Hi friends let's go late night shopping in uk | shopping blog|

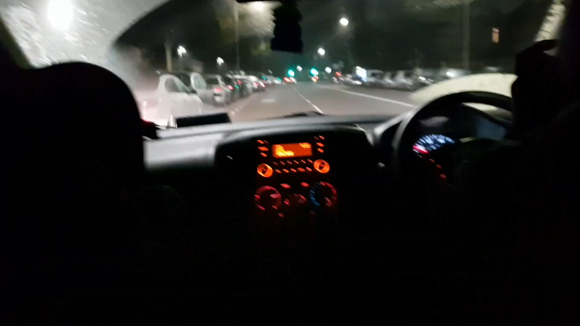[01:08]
அதே மாதிரி ஈஸியாகவும் நீங்கள் ஷாப்பிங் பண்ணிட்டு வரலாம் ஃப்ரீயாக ரிலாக்ஸாக.
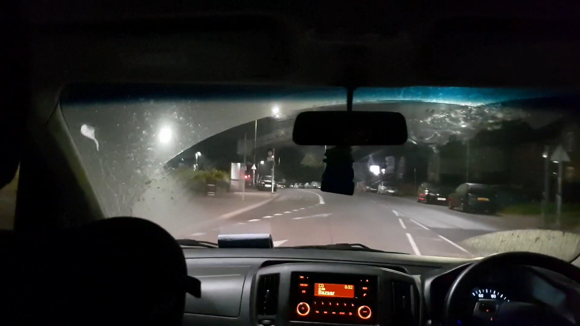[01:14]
இப்போ வாங்க, நைட் வந்து இப்போ எத்தனை மணி ஆகுதுன்னா 11:45 ஆகுது.
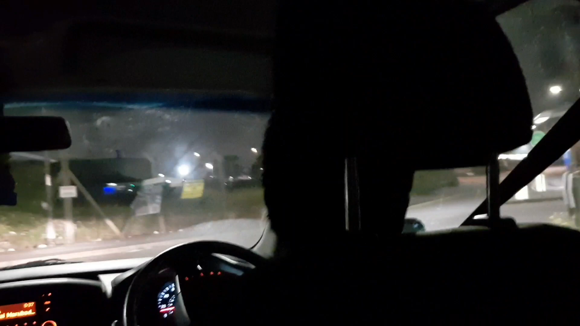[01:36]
வீட்டிலேருந்து ஒரு 15 மினிட்ஸ் தான். பாருங்கள், நம்ம கடைக்கிட்ட நெருங்கியாச்சு.